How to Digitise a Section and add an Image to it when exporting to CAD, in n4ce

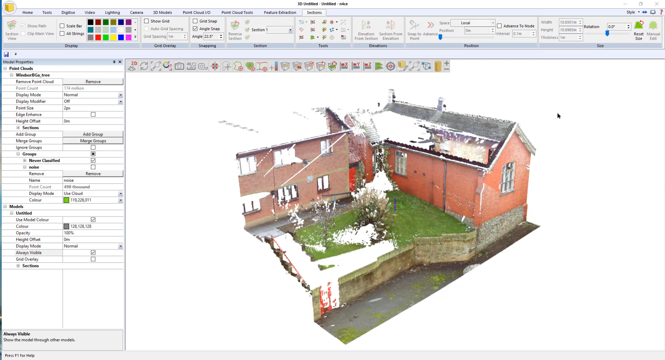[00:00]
In this video, I'm going to quickly show how to add an image to a section. So I'm going to start just by trying to define my initial section line. So I'll go to digitize. I'm just going to use a code.
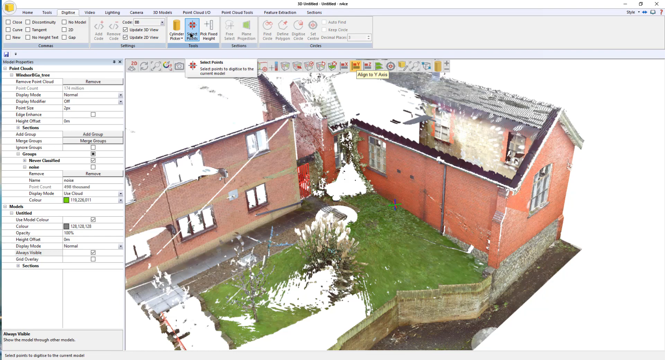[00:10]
So I need to go from over here to over here. So that gives me a feature like that.
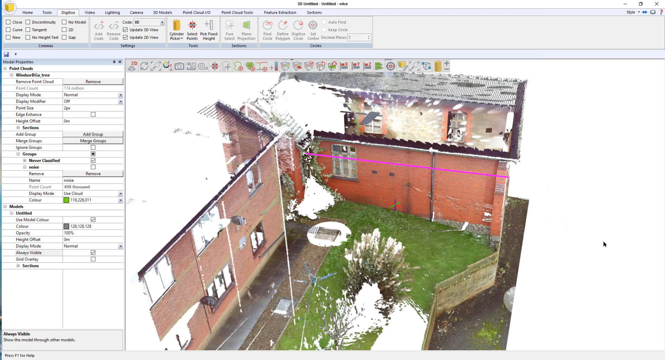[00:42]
If I then flip back into the point cloud engine and hit refresh, that extends along just about far enough. I actually do the other end more than the meter.
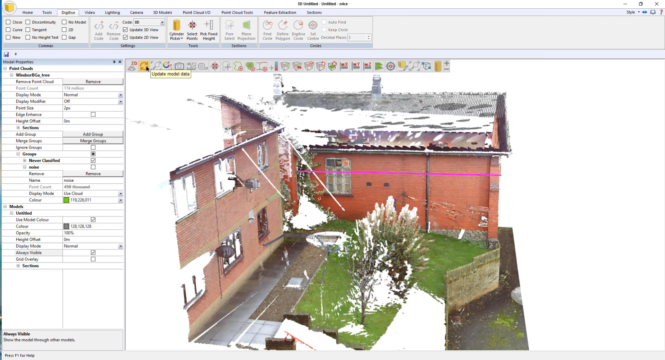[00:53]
Okay. So that's long enough now. Now what I'm going to do is I'm going to drop that to an appropriate ground level. So to check the ground level, I'm just going to go query point down there.
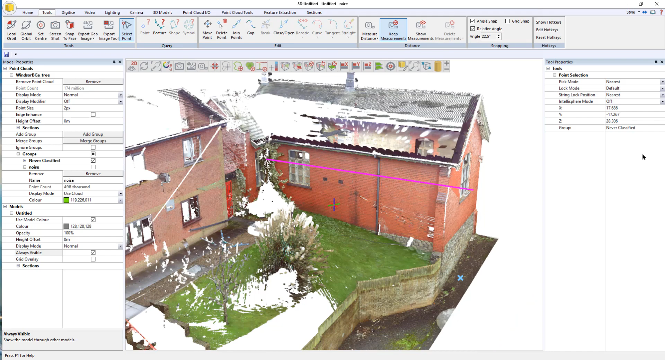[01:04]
So about 28. So if I drop that to about 28, then it's going to be plenty low enough to start the section there. So we'll go back to lines and we're going to go heights set. So that's 28.
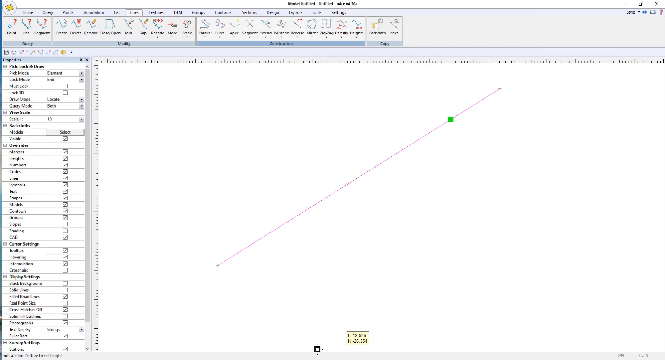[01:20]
If I refresh this again, okay,
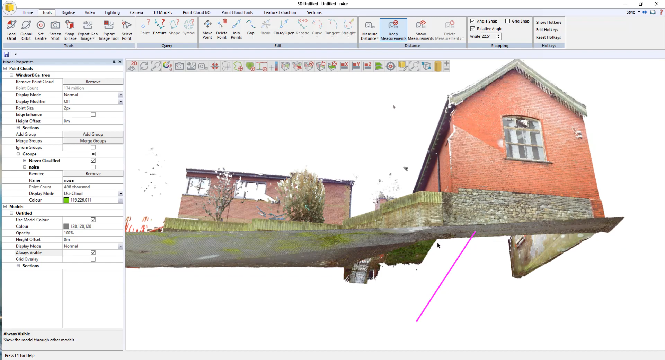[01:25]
that's now down 28 and I've got always visible showing over here, so you can see through the point cloud.
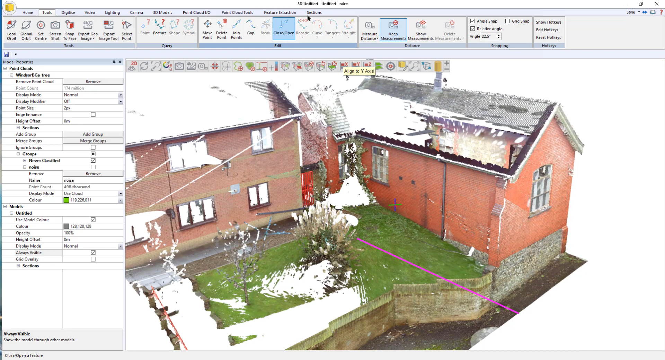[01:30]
So I'm going to just go down to sections, baseline, click that line. Okay. And there's my section defaulting to a meter deep. Okay. It's actually currently around the wrong way. So I'm going to hit reverse. So it flips around the right way. So I'm going to start to give myself, I'm going to digitize a line here. So I'm going to just make it a bit easier for myself. So I'm going 0.05, say. Okay.
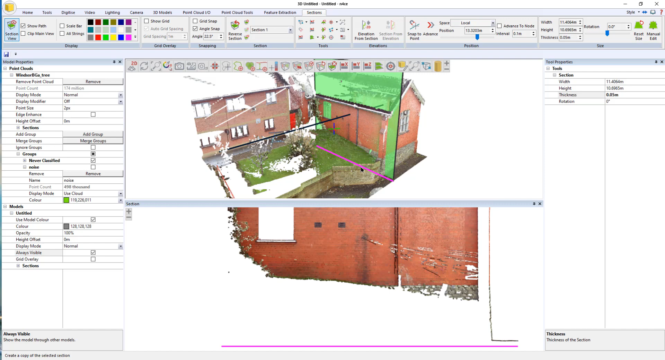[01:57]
And then just move that back a bit. So it gives me my profile about there. That's what I want to digitize. So that's what I want my section to be at least. So I'm going to go to now digitize and I'm going to come down to put a suitable coding for the ground level.
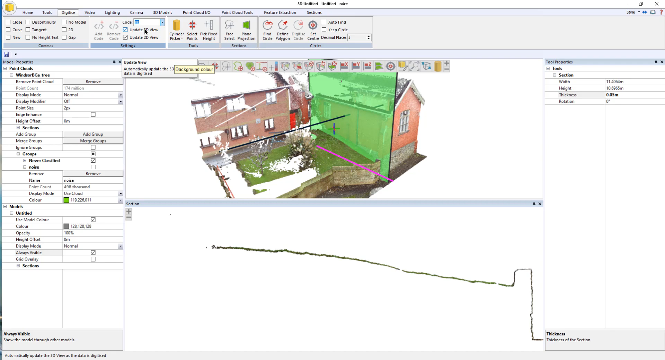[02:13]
So I'm just going to use CL for the time being, just center line, select points. Okay. So I'm going to set my lock mode to point cloud. Otherwise it could accidentally pick up the feature down here and I'm under digitize. I'm going to just select now point there, point there and pick up the ground profile.
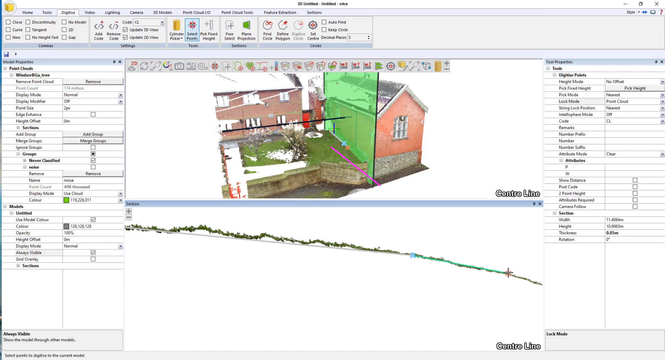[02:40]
Okay. Here's the wall.
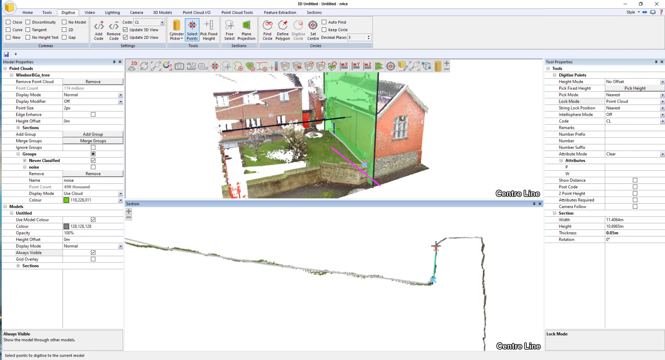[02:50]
Come down to the ground. So we've got our feature now in 3D and what I need to do now is just take an image that I can kind of now put with that profile. So, so I don't get the features in here. I'm going to hide my data and
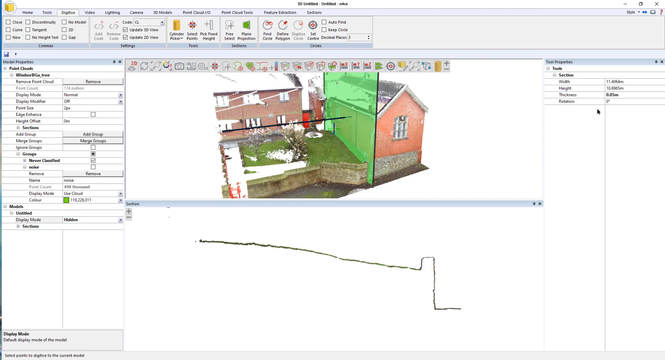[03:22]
I'm going to make the image or I'm going to make the section a lot thicker and then just slide that back. So I get that in the view and then the sections export section. I'm going to leave it on 4k. That should be plenty. It's an elevation. That's all I need to worry about there. Nothing else is ticked. Save image.
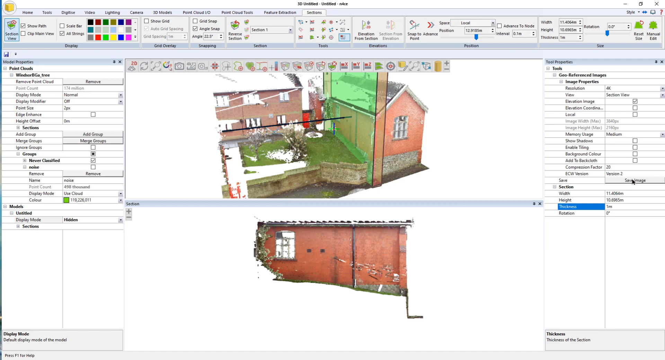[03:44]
Save image. I'll give the section image a name. I'm just going to set one for argument sake. All right.
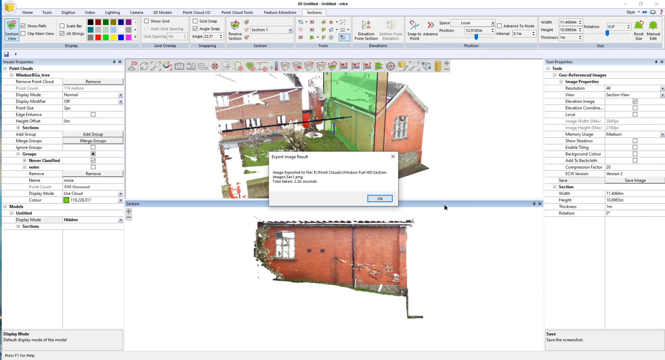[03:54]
Okay. So I can close that down now. Here's my current section line.
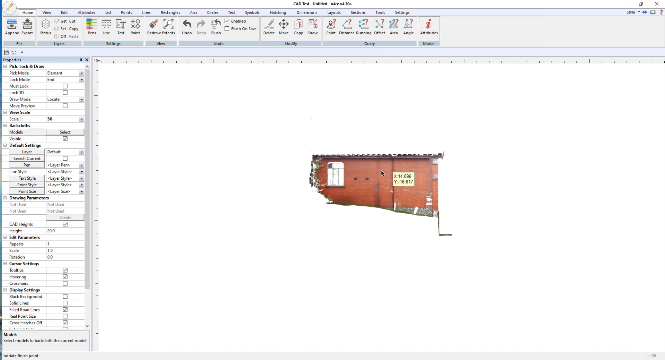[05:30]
Okay, now I need to plot the border around it so I can then clamp the section to it in a second. Tools. Border. Okay. I don't need that text.
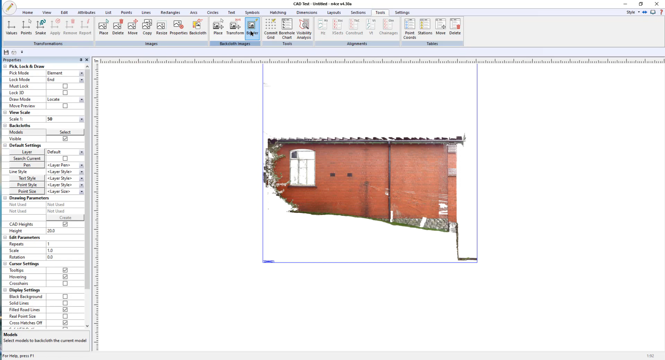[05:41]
So I'm going to go to home. Delete. Delete that. Okay.
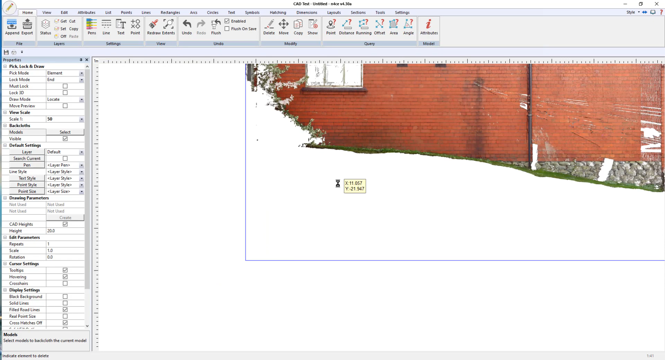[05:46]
So now I'm just going to plot my section now. So I'll go to sections. Plot single.